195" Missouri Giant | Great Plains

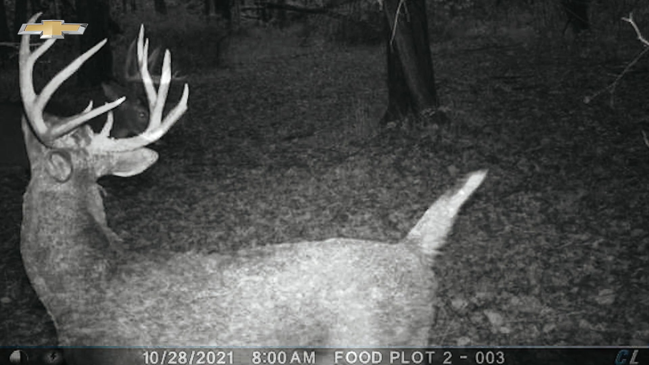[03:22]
We're excited. We had a good track record here with 305 being killed just south of this plot here.
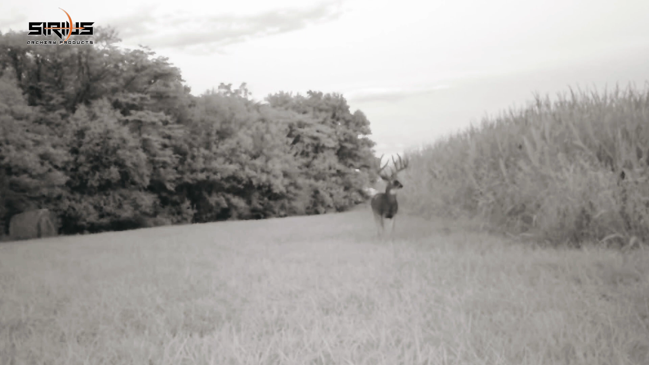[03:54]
And I figured he moved into his fall range, and I was just going to wait until the next cold front and hope he showed up.
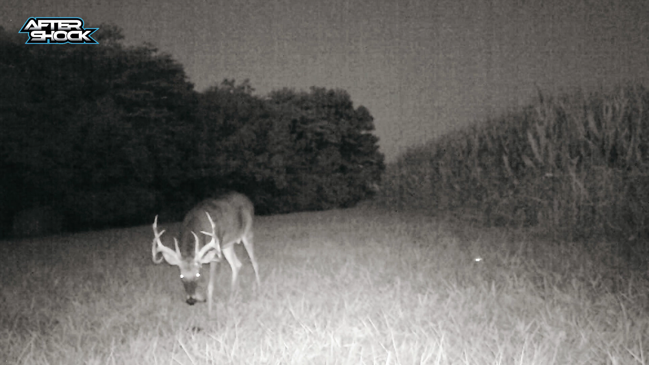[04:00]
But my phone blew up last night, and I saw him on the camera, so whenever I get pictures of him where my camera's at,